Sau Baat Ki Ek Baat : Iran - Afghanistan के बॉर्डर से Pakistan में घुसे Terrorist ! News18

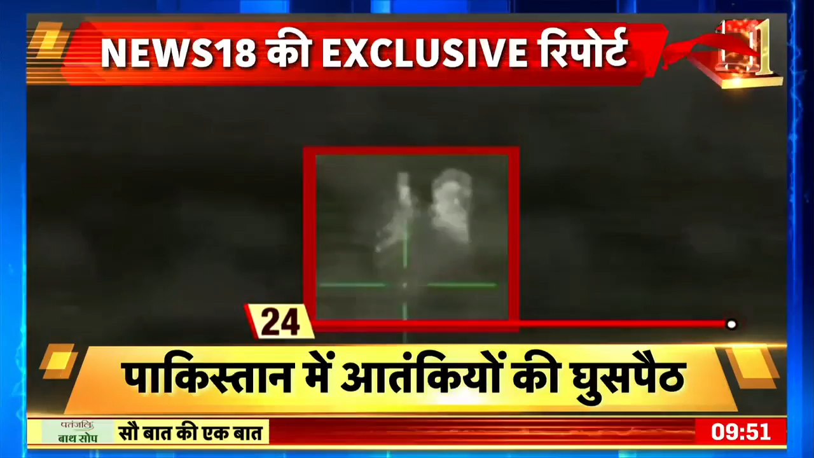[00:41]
کرتے دکھے لیکن اچانک ان پر گولیوں کی باریش ہونے لگی تر ترہاڑ کے بیچ کچھ لوگ الٹے پاؤں لوڈ گئے جبکہ ایک شخص کو گولی لگ گئی اور وہ وہیں گر پڑا
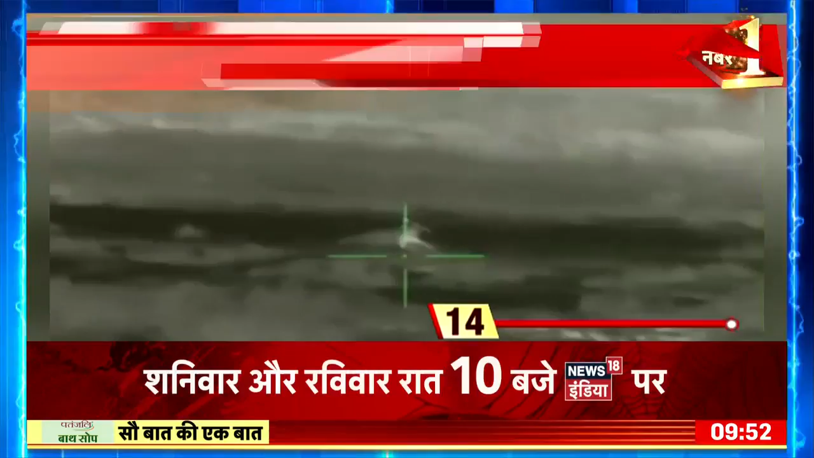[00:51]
اس ویڈیو میں لگاتار فائرنگ کی آواز سنائی دیتی رہی پاکستان کی سینہ نے دعوی کیا کہ ویڈیو پاکستان افغانستان بورڈر کا ہے اور اس نے وہاں
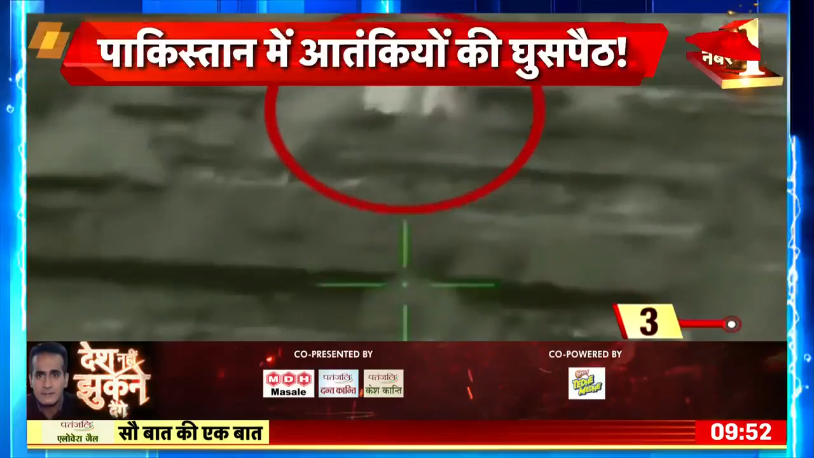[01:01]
سے گسپیٹ کرنے والے آتنکوادیوں کو چن چن کر مار ڈالا کیونکہ اس نے بورڈر پر نائٹ ویجن سنائپر تینات کرتی ہیں جو رات کے اندھیرے میں بھی دشمن کو پہچان
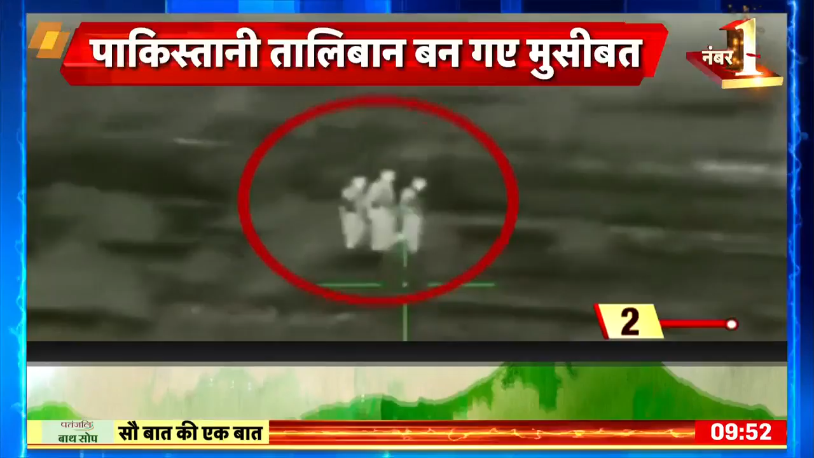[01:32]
اندھیرے میں سامنے والے کی تصویر اُبھار دیتا ہے جس کے بعد دور بیٹھا شوٹر اس پر گولیاں برسا دیتا ہے پاکستان کی سینہ کو کیول افغانستان ہی نہیں بلکہ ایران سے بھی